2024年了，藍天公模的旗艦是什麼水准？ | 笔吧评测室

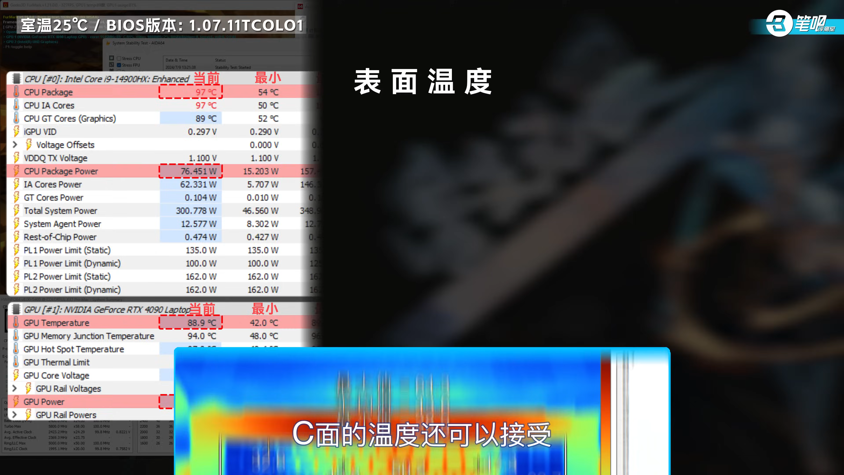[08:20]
C面的温度还可以接受键帽最高温度52.
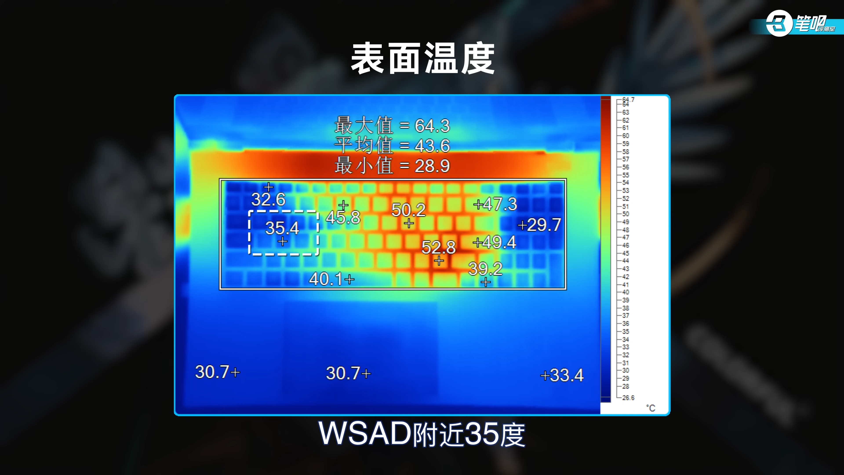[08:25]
8度WASD附近35度外脱区域30度打热器还算可以用但是61.
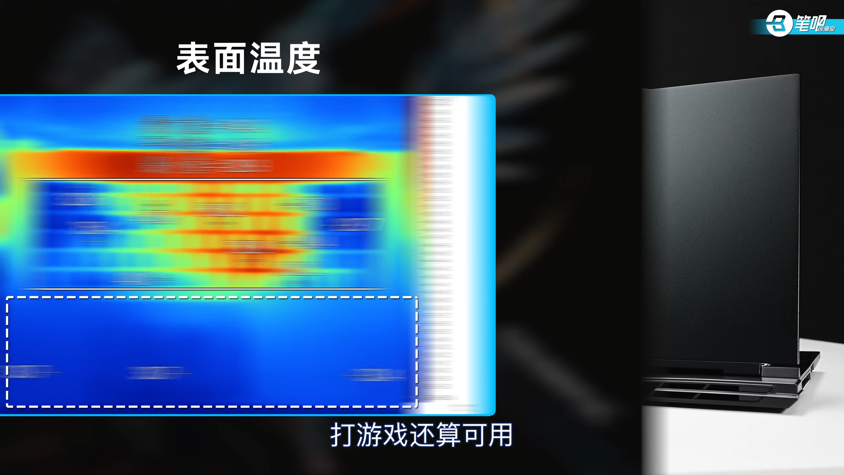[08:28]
9分贝的噪音就很难顶了核心温度撞墙风扇转速拉满看得出这套散热的原装状态极限已经到